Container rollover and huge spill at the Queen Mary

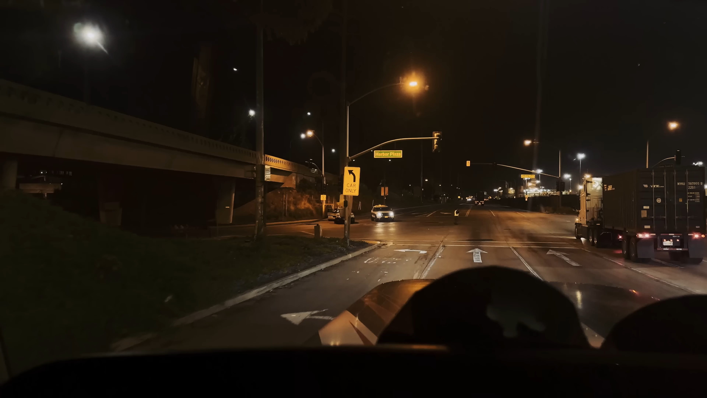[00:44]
All right, so they're guiding me to the left.
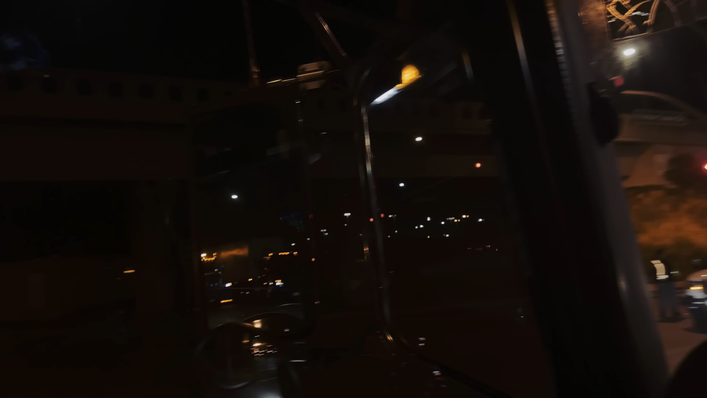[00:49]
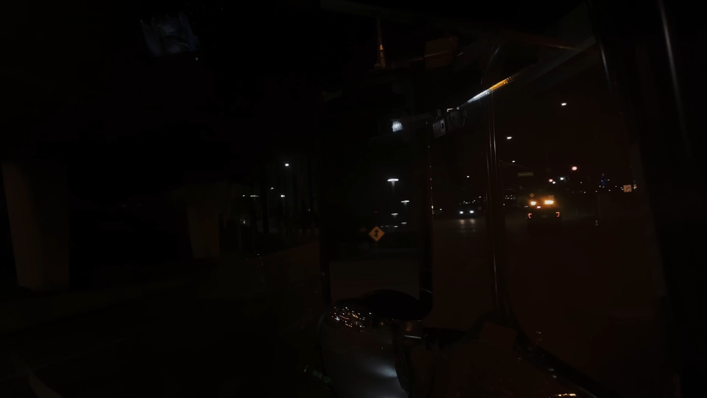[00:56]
Oh, wow. Well, that's an easy one. And they got everything shut down for me. Beautiful.
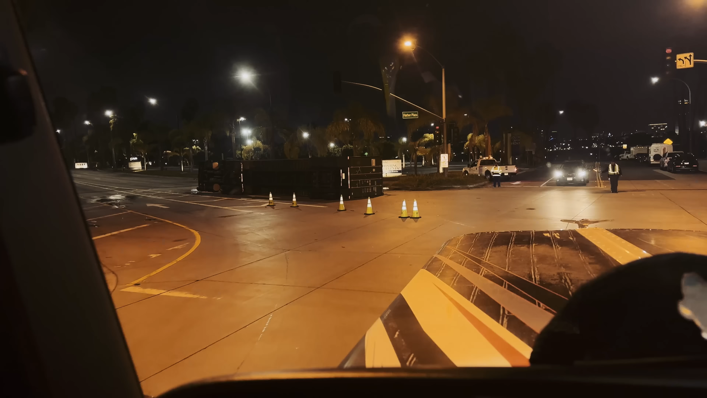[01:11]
I like how the guys have their lights out directing me where it's at. Like, thank you.